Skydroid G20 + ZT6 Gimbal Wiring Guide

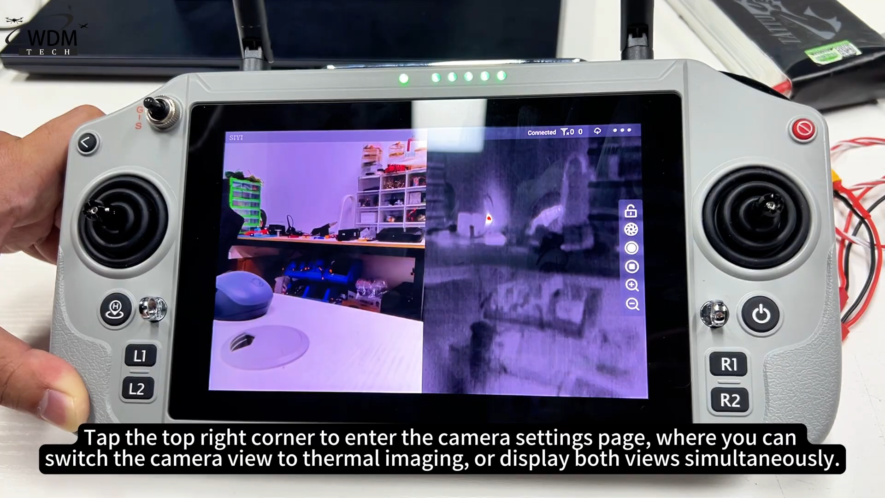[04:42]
where you can switch the camera view to thermal imaging, or display both views simultaneously. At this point when zooming only the visible light image zooms.